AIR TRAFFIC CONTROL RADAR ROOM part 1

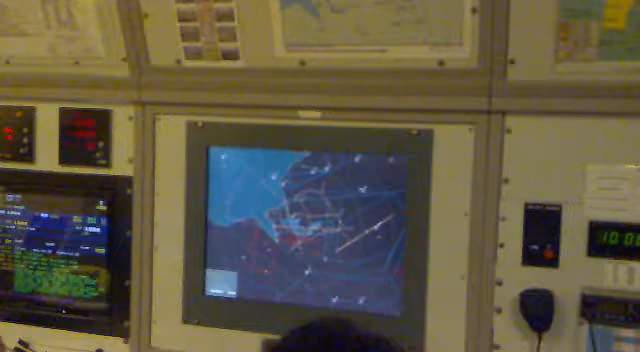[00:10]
So moving on, these little blips, as I said, are in each aircraft. The four numbers below it are like a code. And if we want to, we've got the technology to convert that four little code into a call sign. So for example, one might come in with 1364.
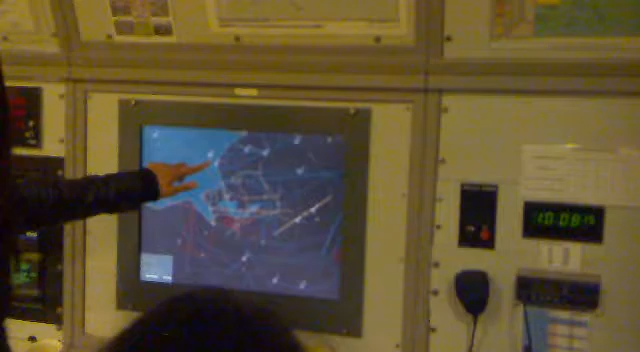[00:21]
It might be an easy jet, for example, and it might be inbound force. So we can convert that code into a call sign. And so we call them that.
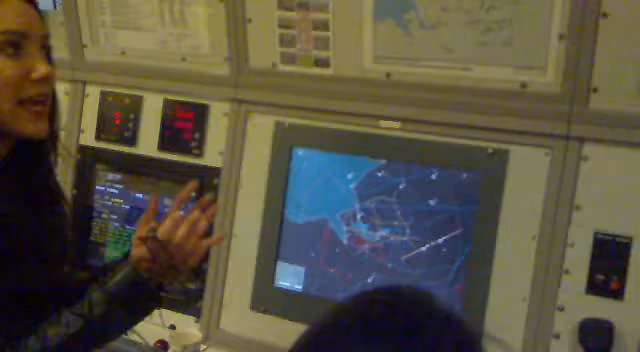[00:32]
That's basically their name while they're on the plane. So obviously when we want them to do something, we don't know. We give them a name for them to do. So obviously we can tell the pilot what to do.
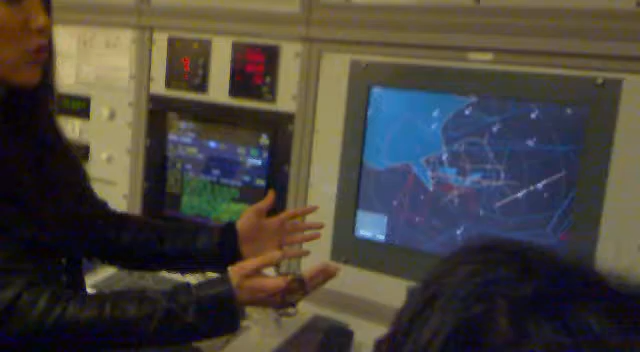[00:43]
Say that call sign, that aircraft sign.
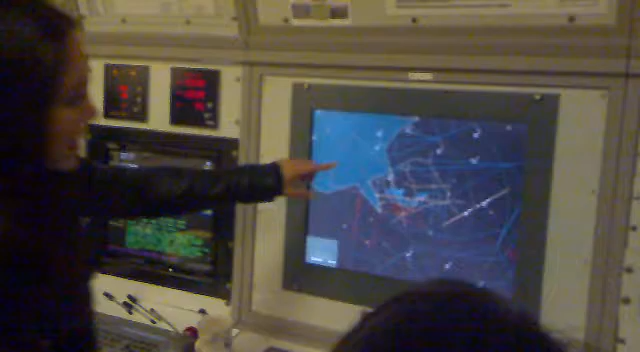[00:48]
And then the four figures underneath it. Can anyone think of what those two or three figure numbers are?
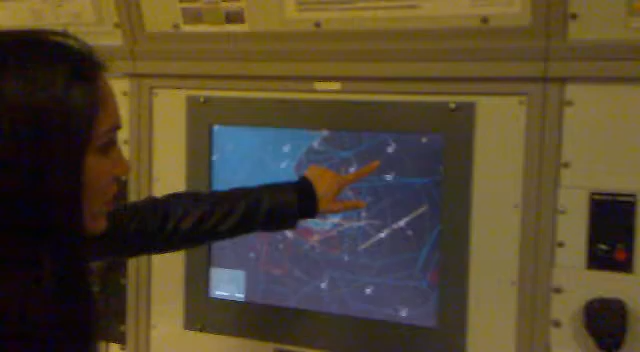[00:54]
Below the four digits? No, no, no, no. Can anyone think of what those two? No, below the four digits. There's three or sometimes two figures. The quadrants.
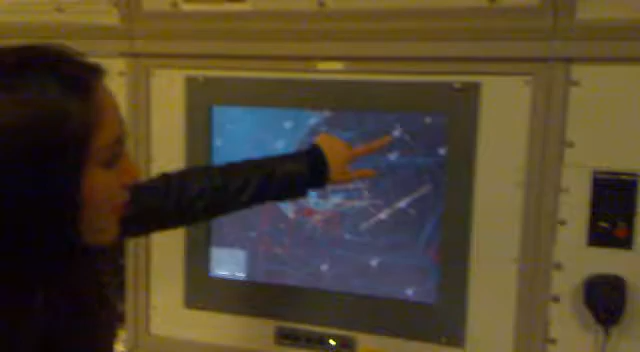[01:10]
No, sometimes see the arrow down or sometimes the arrow up. Somebody was asking. The height. The height. No, don't. See, they're descending or descending. Because you have to think of this radar as well.
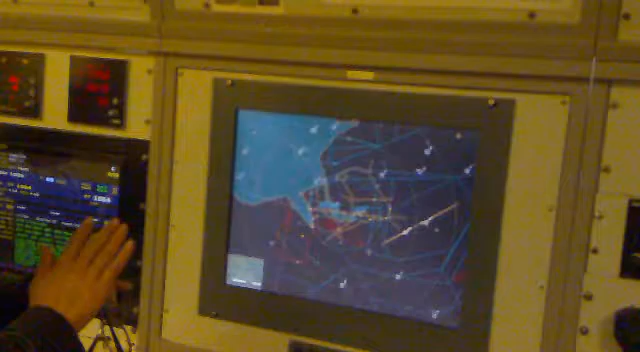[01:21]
And not a two-digit picture.
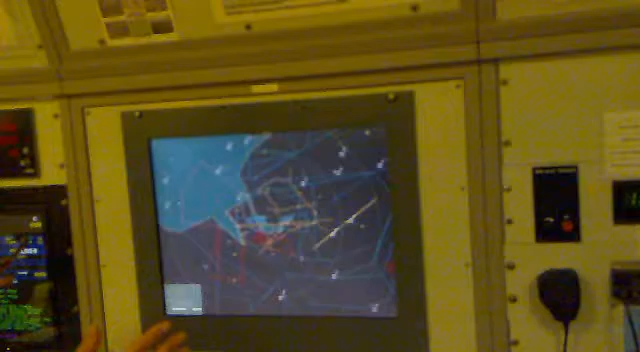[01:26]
It's three-day basically. You have to think of it as three-day. It goes in, it goes out.
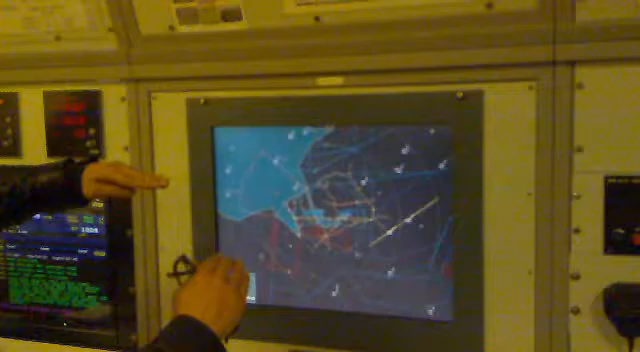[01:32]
So obviously if you've got two on top of each other, they might, you might look at it and they're really close together. But in reality, they could be, you know, thousands and thousands feet apart.
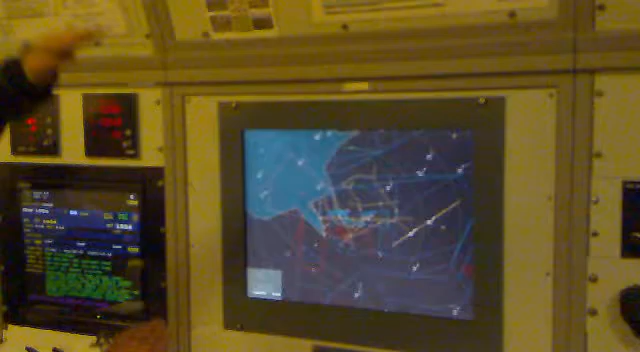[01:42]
Because you have to think of this picture as a 3-D picture. And the way we think of it as a 3-D picture is by using those figures
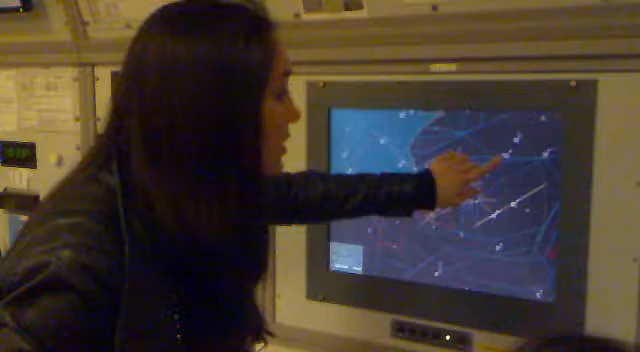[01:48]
underneath the four digits to indicate how high or how low they are in the air, shall we say.
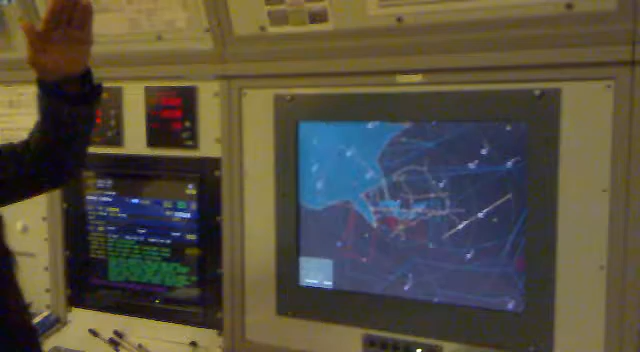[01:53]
So, 240 is a 7-D. 2,000. For whatever reason. 24,000 feet in the high in the sky.
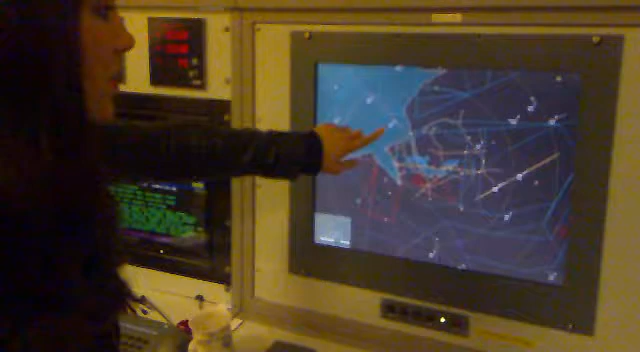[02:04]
I don't think. And then it's 4-5-1. Ukp 151.
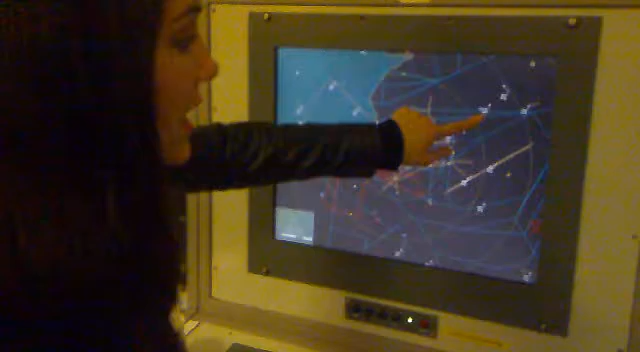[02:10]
0-8. That's 800 feet above the ground. So that's really close down to the ground.
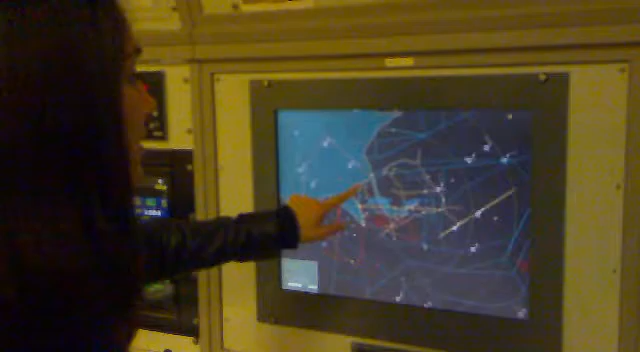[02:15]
See how far, how high and how low they can get. But it's okay. Ukp 151.
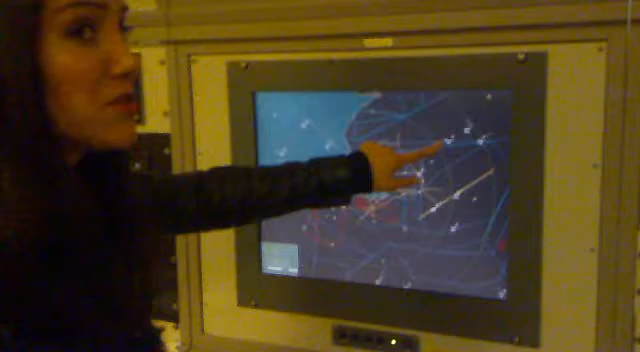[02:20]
Anyone could guess on what that could be? Quite close to the ground. What could be quite close to the ground, you think? A helicopter.
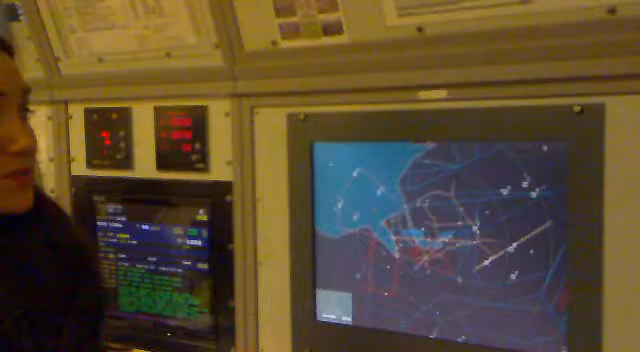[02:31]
Helicopter. Small aircraft. Yeah. Small aircraft. Small aircraft, yeah. They all fly close to the ground. That UKP is a policeman. So that's, we've got a few policemen and we've got different names.
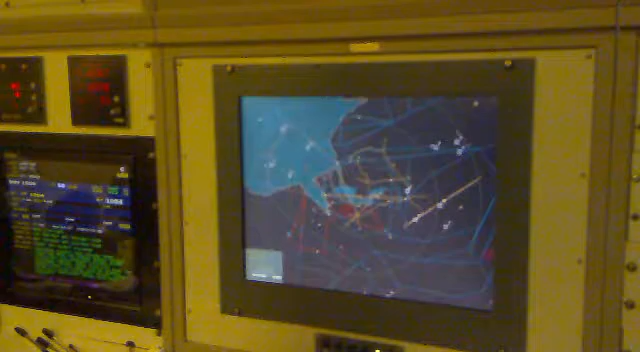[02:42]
One of them is 151. I think it's quite close to the ground there. They're just climbing there. It's just hot. Basically, it's just milling around down there.
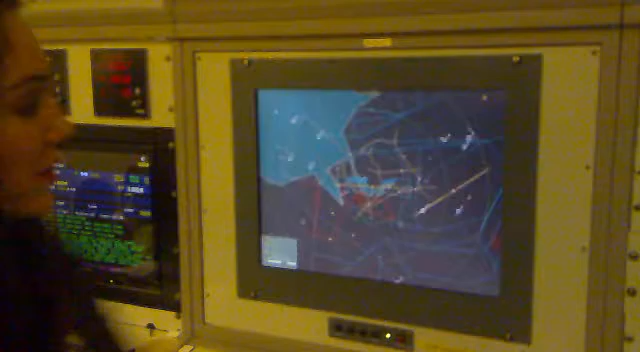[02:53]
Another thing is, I don't know. All we can use here. And quite right to say helicopter. Do you see these dots behind it? Behind the main aircraft.
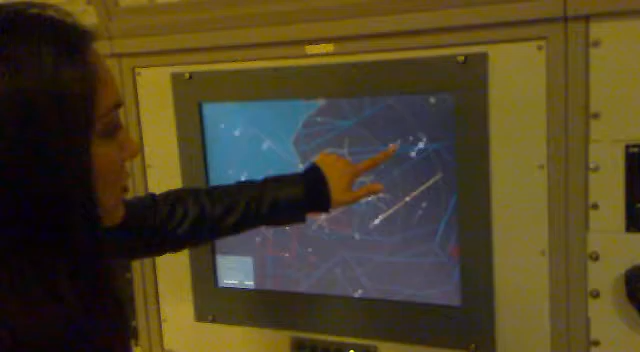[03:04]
See, that one's hardly got anything going. This one's got a few dots. Can anyone think of what these dots are?
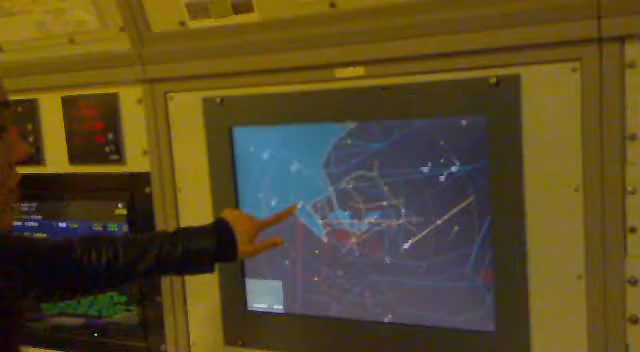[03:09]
Speed. They're moving. Speed. Speed. So the further away they are, the faster they're going. So, because basically each time the radar sweeps, it picks up one.
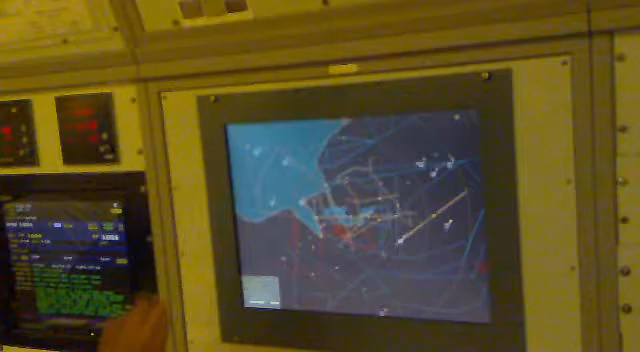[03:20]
The next time it sweeps, it's moved that far away.
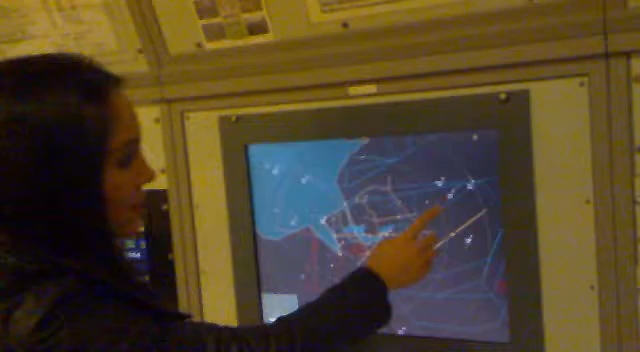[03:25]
If this one hasn't moved very far, we can see it's not moving very fast at all.
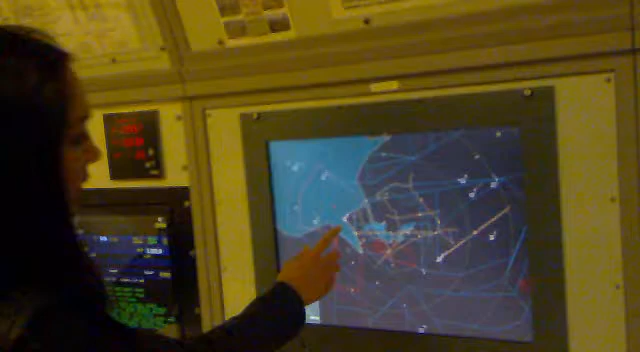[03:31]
So this one, this is 3417 number, with the flight level 370,
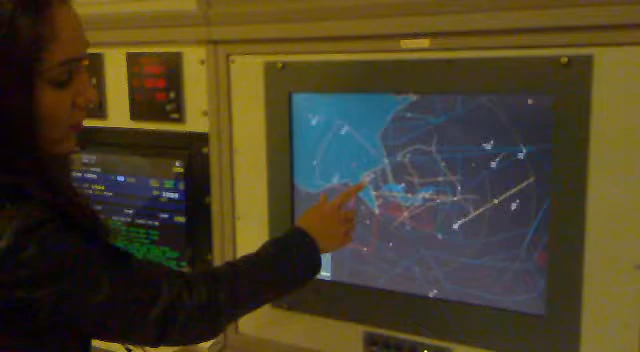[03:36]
which means 370,000 feet.
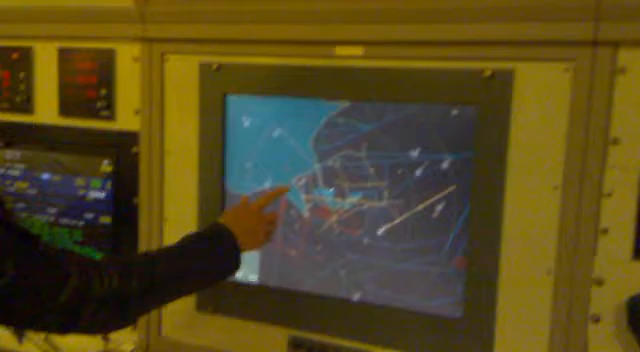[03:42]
He's obviously going very fast. So he's probably really high up. Just speeding along. I don't know where he's going. Probably maybe somewhere in Europe. And then you've got the policeman who's just milling around, not moving very far.
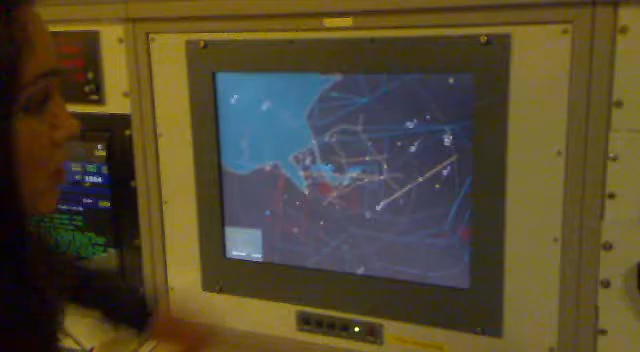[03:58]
So these all, these all indications help us get a visual picture.
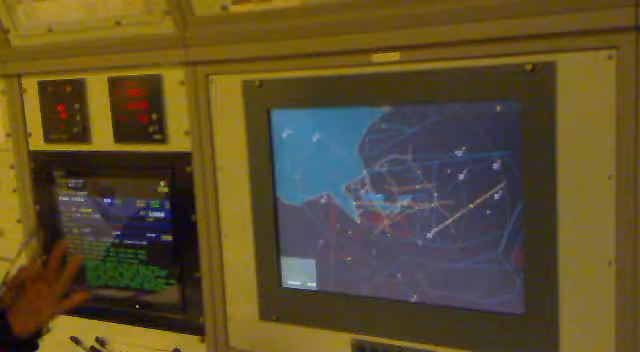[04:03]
Because obviously in the tower, you could just look out the window, couldn't you? You could see where things are. But when you're in radar, because it's a 3D picture,
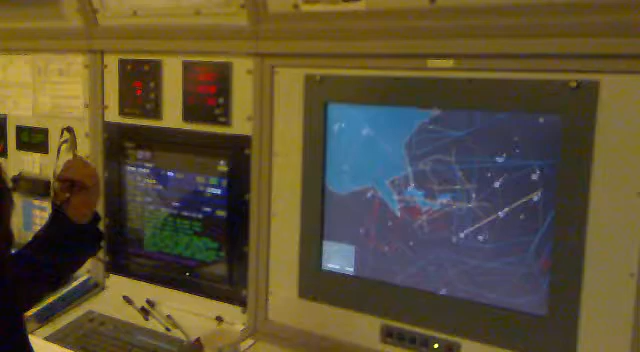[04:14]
you need all these tools to help you get a mental picture of where things are.